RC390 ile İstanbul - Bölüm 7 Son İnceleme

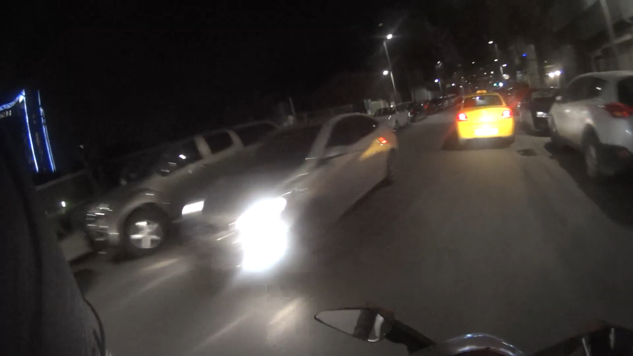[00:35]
İsterseniz onu bir izleyelim önce. Motorla çıktım. Levent'e doğru gidiyorum. Orada pek çok motorcunun takıldığı bir yer var.
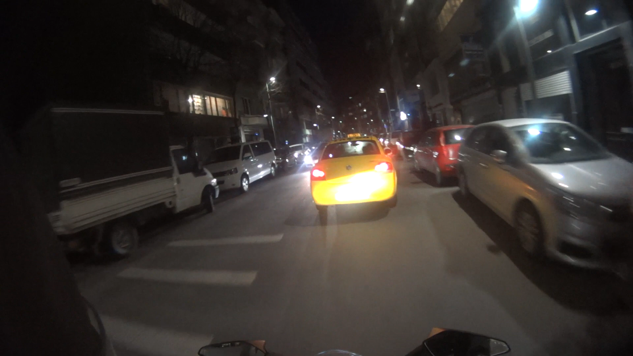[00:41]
Oraya gideceğim. Giderken de bakayım dedim. Motorun farları nasıl alınatıyor. Çünkü bunda değişik projektör tipi gambalar var. Yer vermeden dönen taksicilerimiz. Bu projektör tipi farlar bazen iyi oluyor. Bazen kötü oluyor.
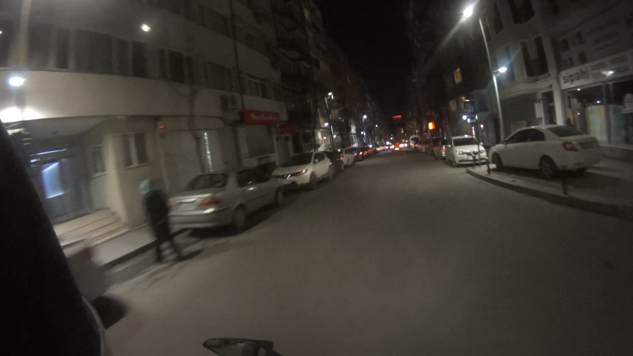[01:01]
Şimdi otoparktan çıktığımdan beri performansı fena değil. şu an kısalarım açık. Şimdi bu motorda yan yana iki tane far var. Biri kısa için, biri uzun için.
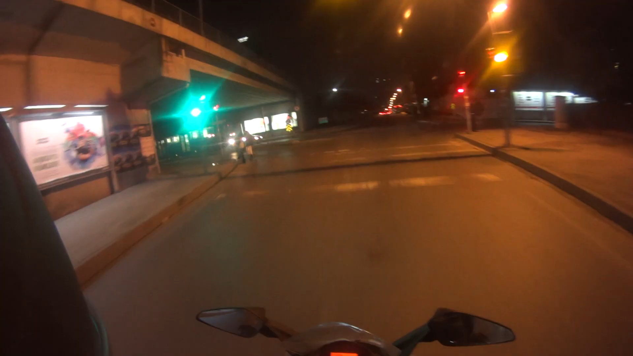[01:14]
Daha önce şunu denemiştim. Selektör birazcık geç geliyor. Yani böyle kısa hızlı selektör atmak isterseniz mesela bastığım zaman çok güçlü olmuyor. Fakat böyle basıp bıraktığım zaman daha güzel oluyor. Birazcık yavaş geliyor yani tam güce.
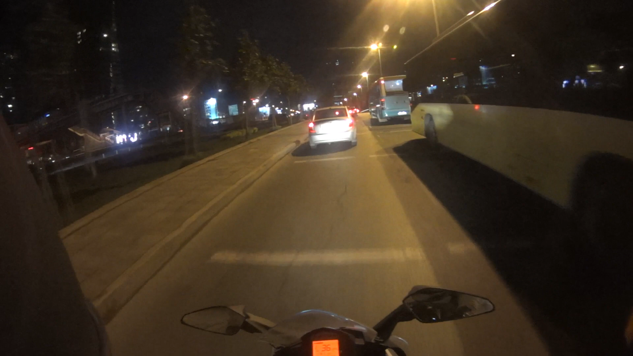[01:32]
Projektör olduğu için zannedersem. Ama lambalar oldukça kuvvetli. O yüzden bir sıkıntı yaşayacağımı düşünmüyorum.
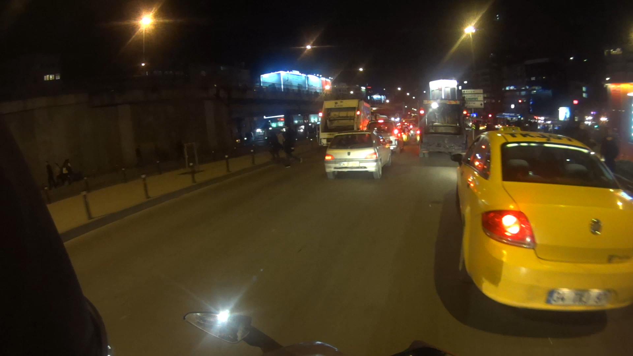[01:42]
Bir aydınlatamamış yola girmem lazım gerçi.
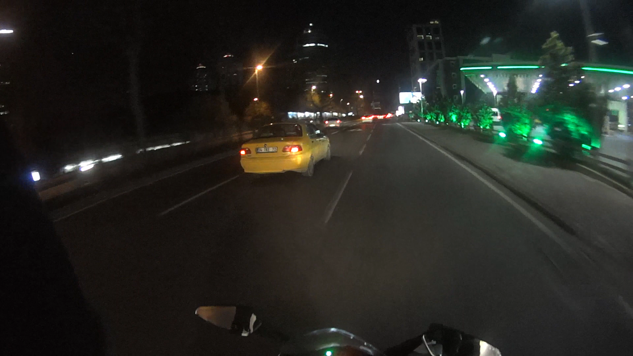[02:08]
Onlar için kolaylık olurmuş. Ön sinyaller şurada.
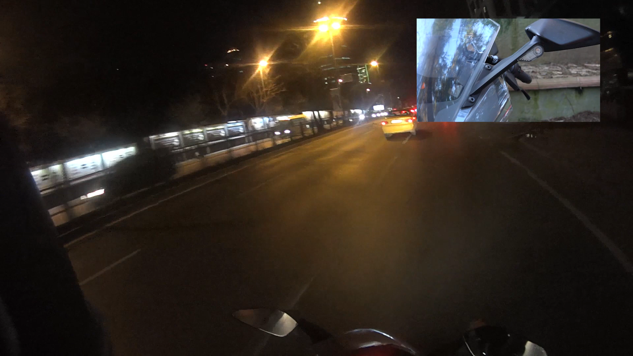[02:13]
Hemen aynaların yanında. O yüzden daha dikkat çekici olduğunu düşünüyorum. Daha yüksekte. Aynadan vesaire daha iyi gözükeceğini düşünüyorum.